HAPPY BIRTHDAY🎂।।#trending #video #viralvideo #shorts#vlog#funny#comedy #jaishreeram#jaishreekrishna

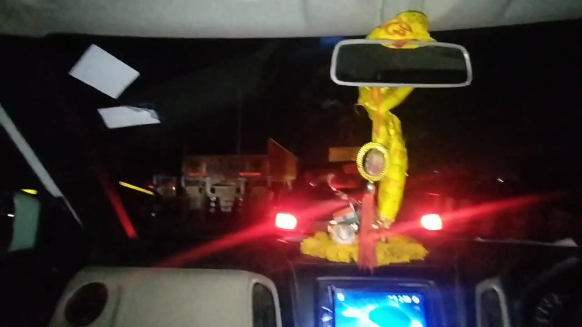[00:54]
कहीं निकालने की भी जगह नहीं है। पीछे भी ट्रक ही ट्रक खड़े हैं, ये गाड़ियों की लेन है, और आगे भी ट्रक ही ट्रक हैं, बस और कुछ ही नहीं दिख रहा।